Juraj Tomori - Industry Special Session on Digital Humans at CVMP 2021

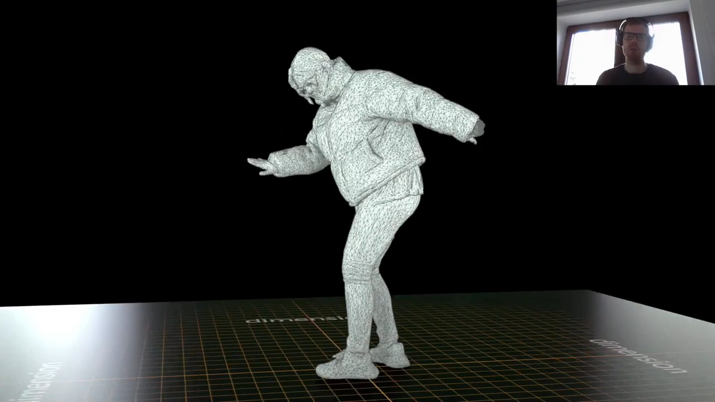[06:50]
The jacket reacts realistically to lighting changes,
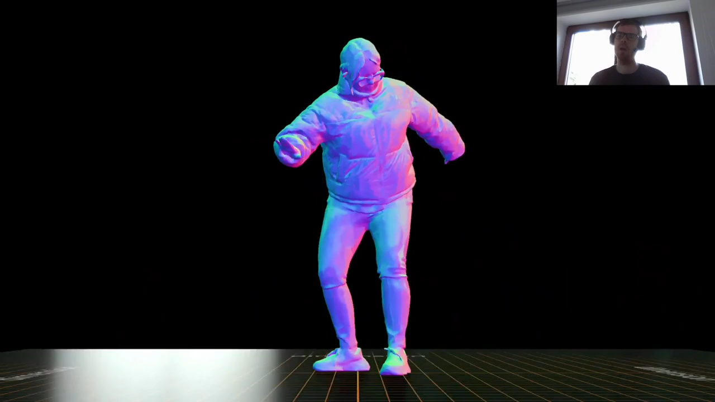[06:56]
as opposed to the painted-on feeling which we would get otherwise.
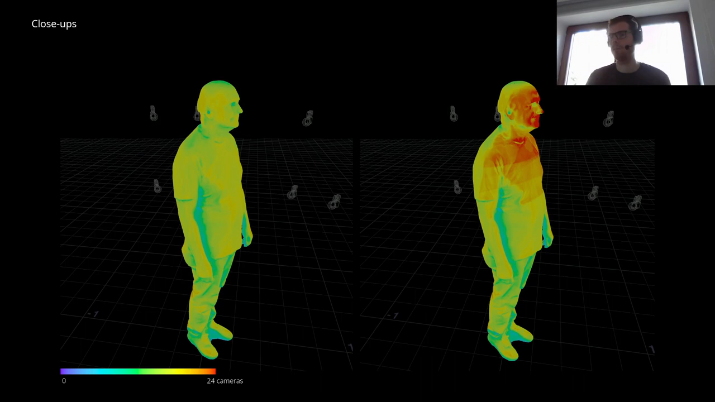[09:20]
Increasing resolution on face lets us feed the coherent mesh onto incoherent volumetric video.